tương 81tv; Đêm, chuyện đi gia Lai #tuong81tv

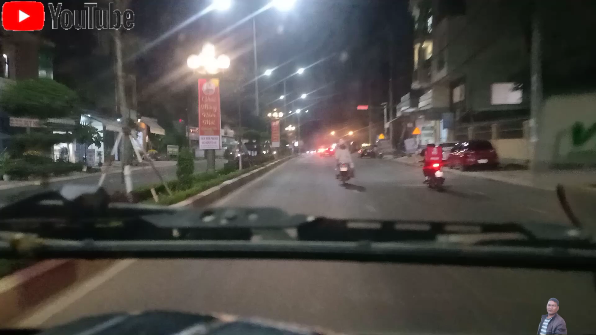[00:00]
Hôm nay chuyển đi Gia Lai đêm rồi các bạn.